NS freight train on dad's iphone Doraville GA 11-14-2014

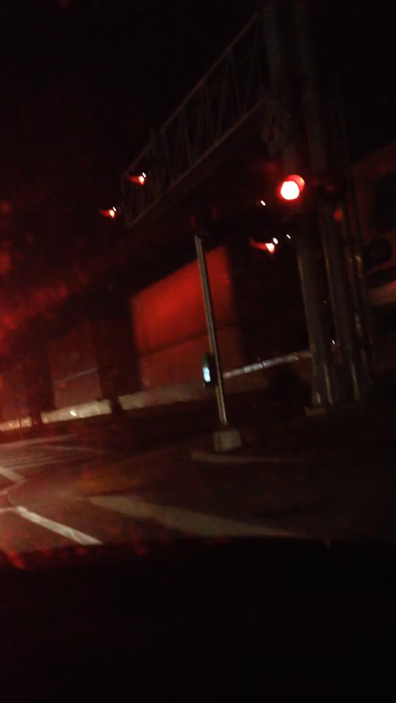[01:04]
That's kind of surprising. We had two red lights, and then the train comes. Surprising. Yeah, yeah, yeah. You